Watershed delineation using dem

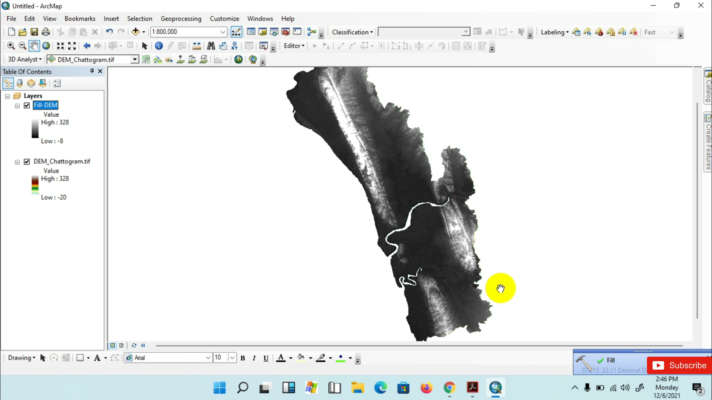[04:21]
you have seen that the field tags completed over here now I am changing the color ram from here